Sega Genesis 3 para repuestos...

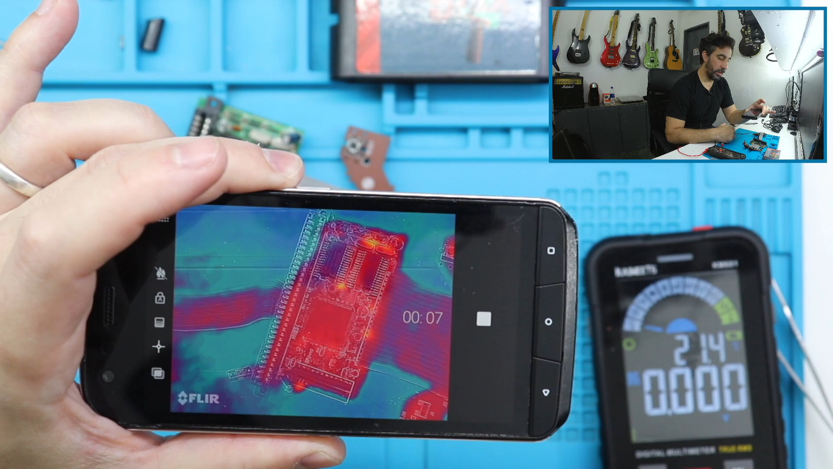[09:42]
Y yo le doy power Miren lo que pasa Tenemos un punto Ahí caliente
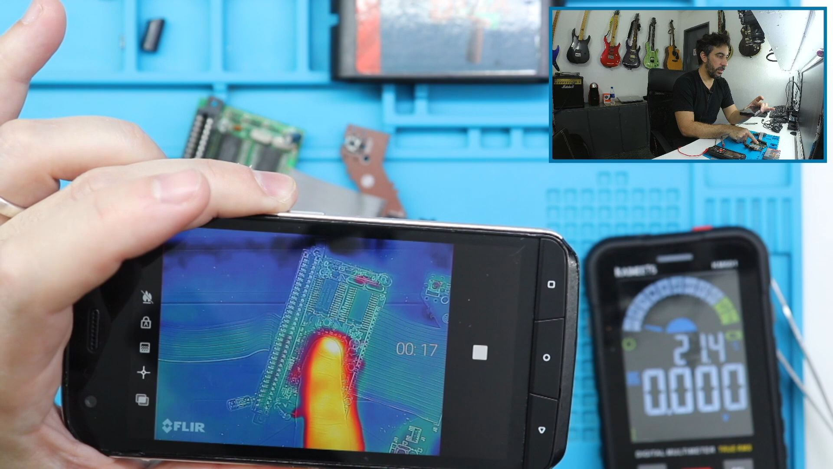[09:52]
De hecho Solo toco y se calienta El chip Pago Y se Va disipando
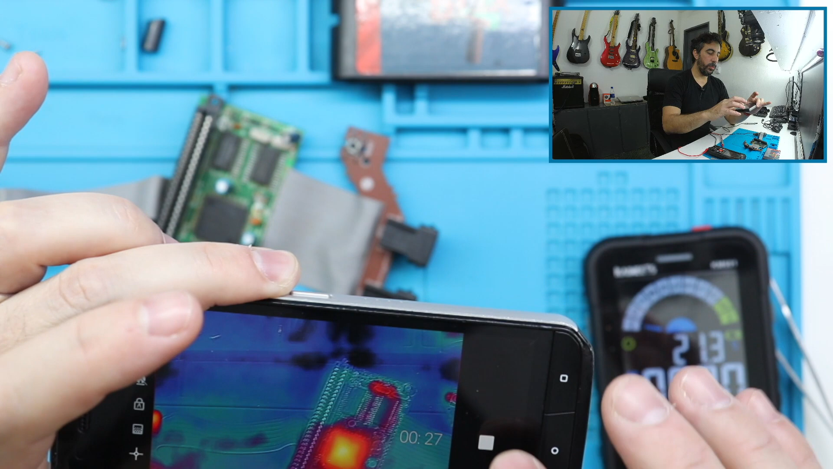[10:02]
Yo estimo Que puede llegar A haber un problema Con Igual ahora Lo voy a probar Vamos a enchufarlo rápidamente Porque Tal vez toquetiendo Y haciendo mediciones Movimos
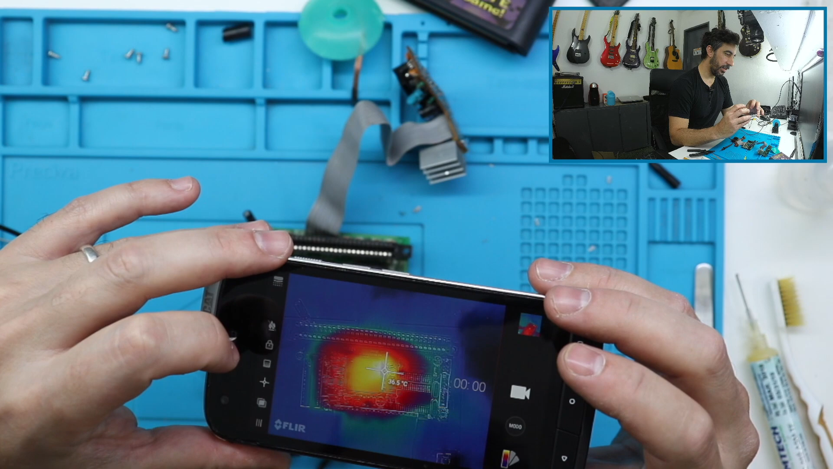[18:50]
Ahora ahí Lo más caliente Es 36 grados Vamos a conectarlo Ahí estamos Ahí está apagada La consola Y está frío Vamos a conectarlo Ahí le dimos Power Se enciende Tenemos el punto caliente Claro Ahí es un punto Está a 40 grados Ah pero ahora No está subiendo Tanto A ver Vamos a esperar Un poco A ver Que hace Claro Sigue subiendo Me parece